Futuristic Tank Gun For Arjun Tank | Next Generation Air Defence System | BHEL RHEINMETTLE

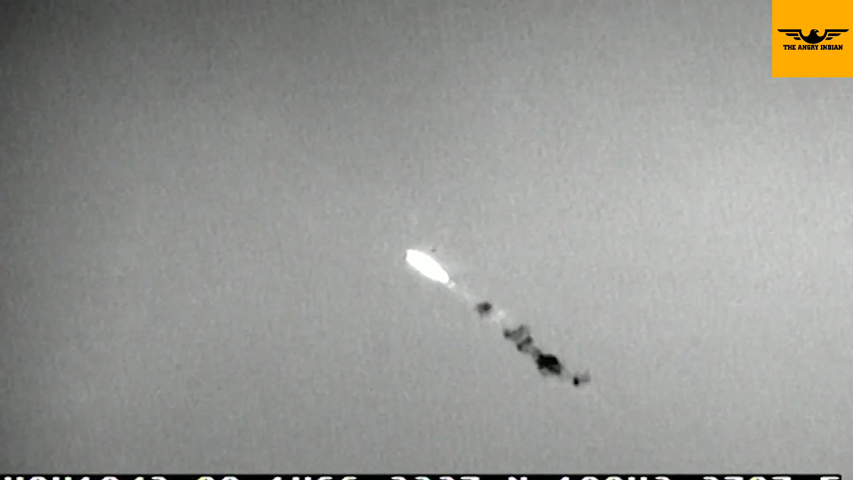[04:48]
sky shield air defense system है यह बहुत ही point defense system है और यह बहुत ही capable है यह हर तरीके के targets मतलब fighter jets,
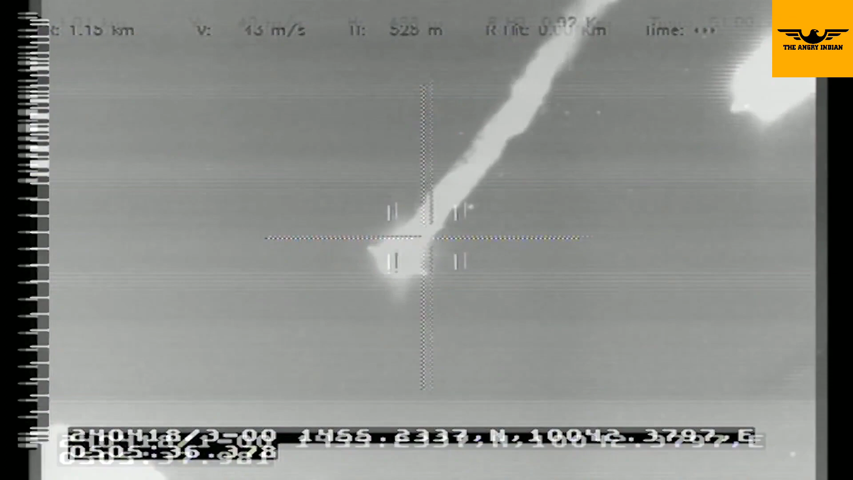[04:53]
helicopters, drones इन सभी को मार गिराने में सक्षम है
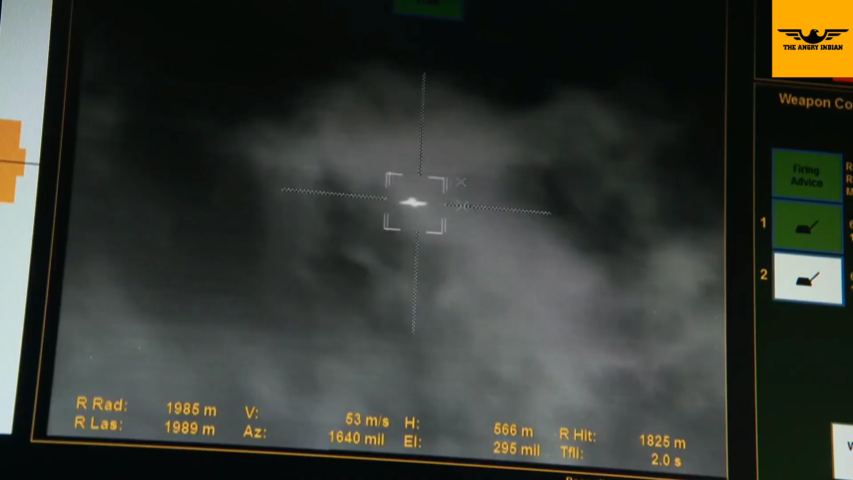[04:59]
इसमें दो crew की जरुरत होती है लेकिन एक question आपके दिमागों में आ रहा होगा कि हमें
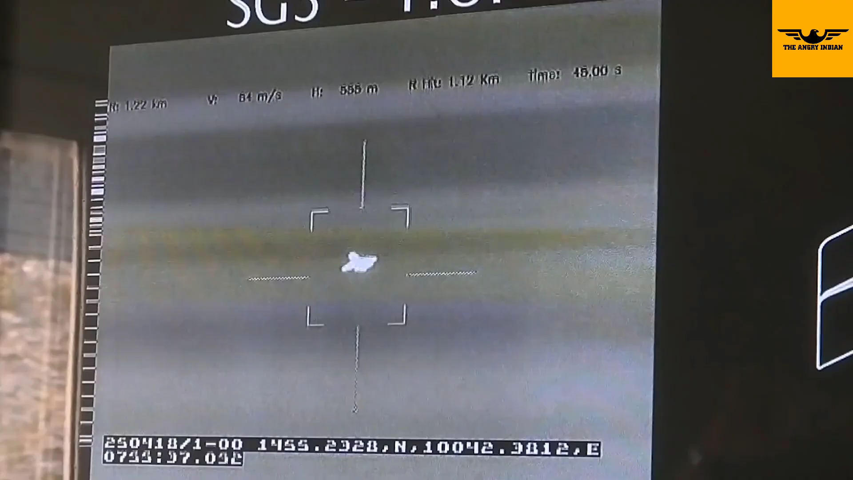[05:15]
भी destroy कर सके close range
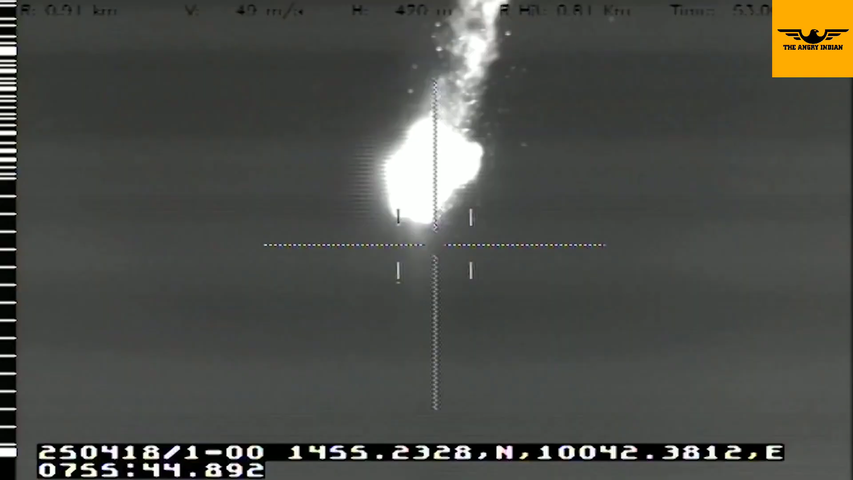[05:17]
में तो यह जो system है यह इस तरीके से काम
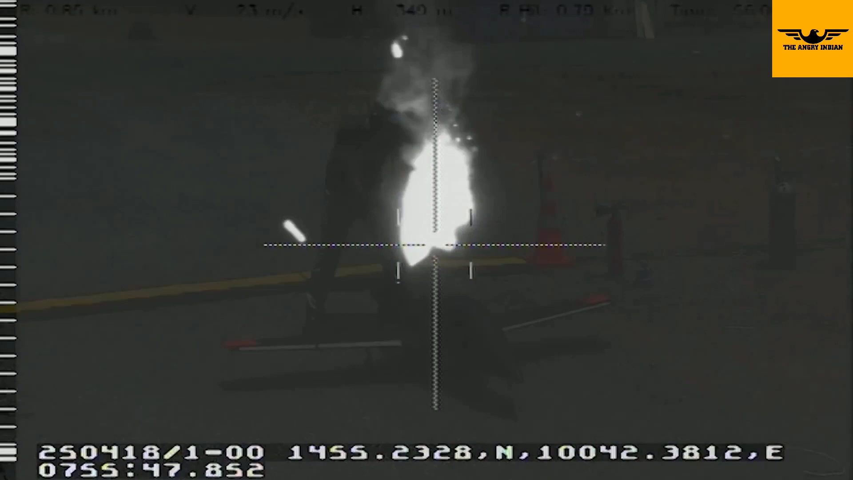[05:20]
करता है 2 से 4 automatic cannons लगी होती है इस पे आप crew को भी लगा सकते हो और चाहो तो
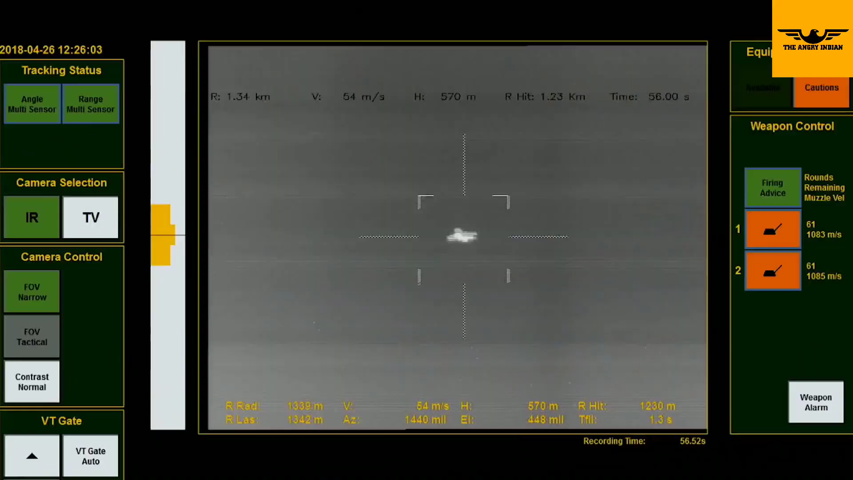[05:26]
crew नहीं भी रहे तो भी यह automatically काम कर सकती है अगर दूर से कोई station से
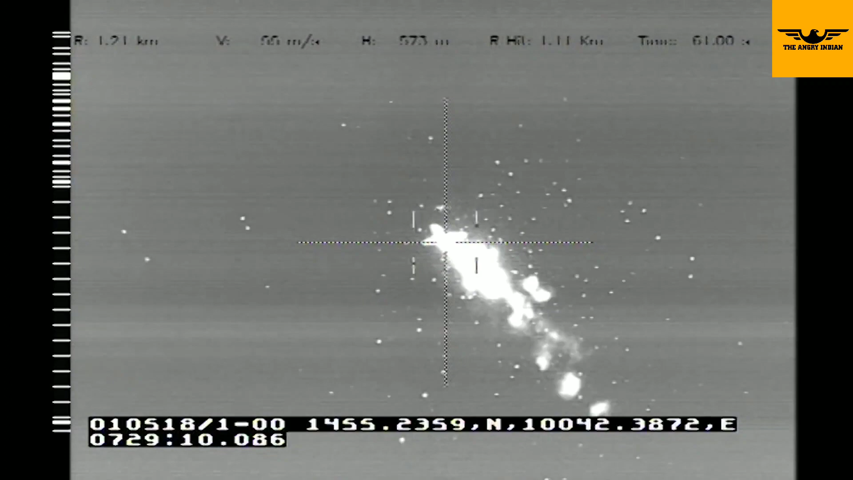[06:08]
इसको अपने target को detect करके और neutralize करने में सिर्फ 4-5 सेकंड